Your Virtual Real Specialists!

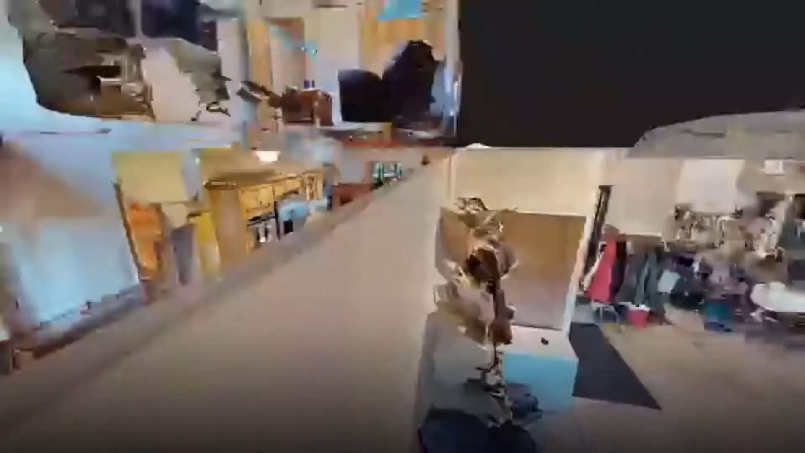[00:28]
home this will help make your property stand out like nothing else on the market with one of our 3d scans
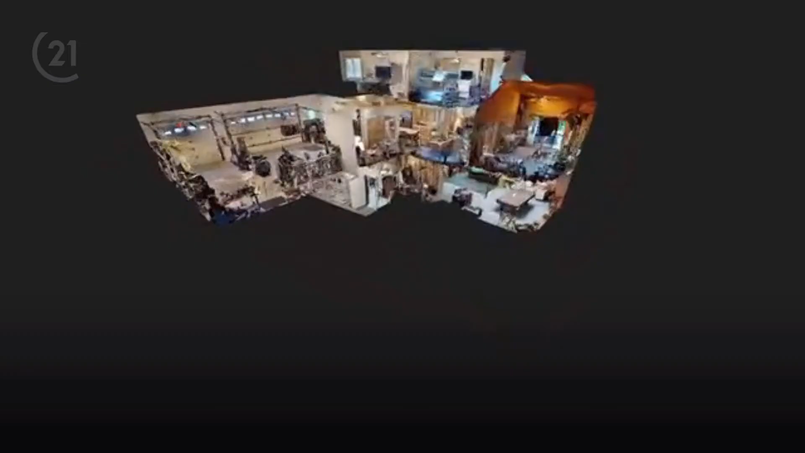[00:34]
we are able to capture amazing quality 4k
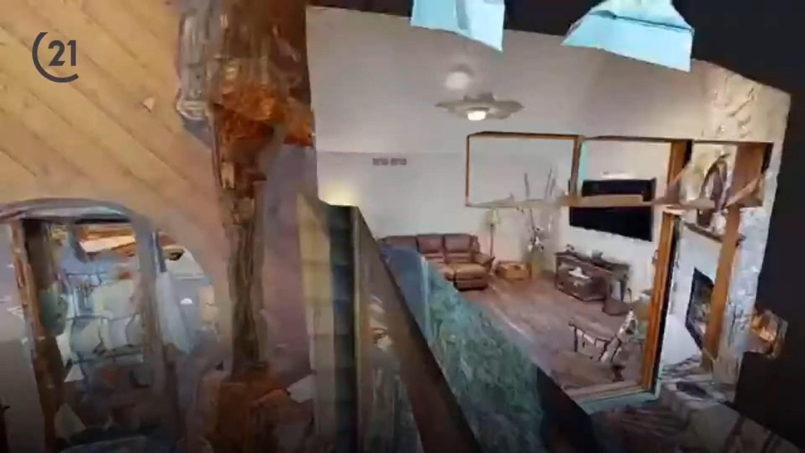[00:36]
photos amazing interactive dollhouse
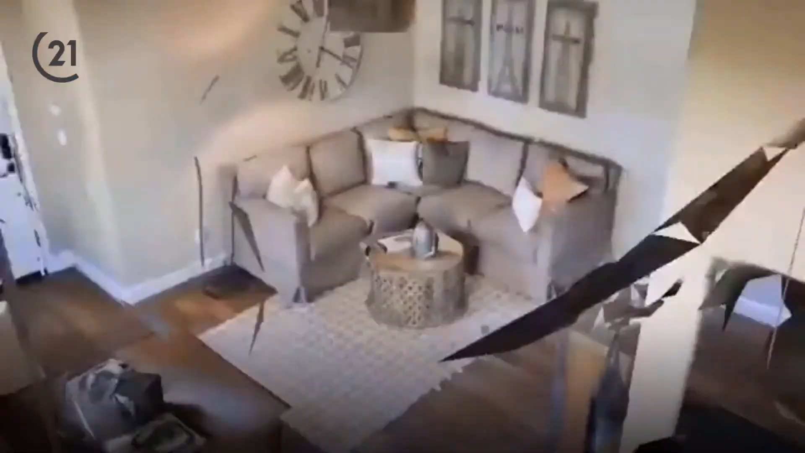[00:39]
views video walkthroughs as well as true
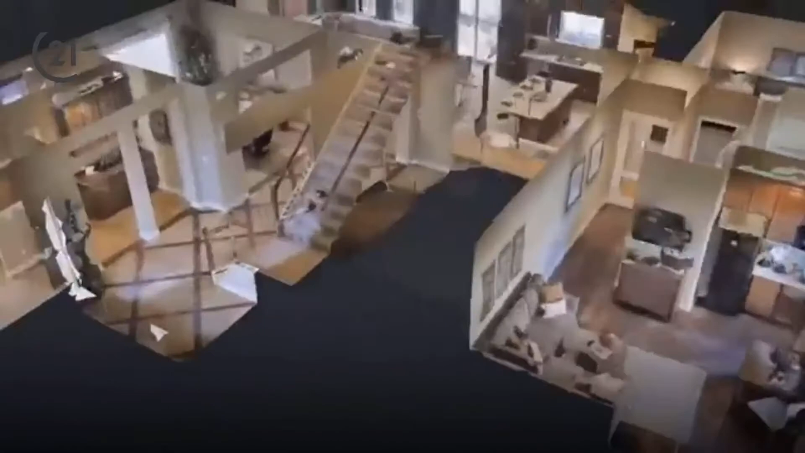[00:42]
virtual reality experience where people can explore your home at their leisure there really is nothing like it on the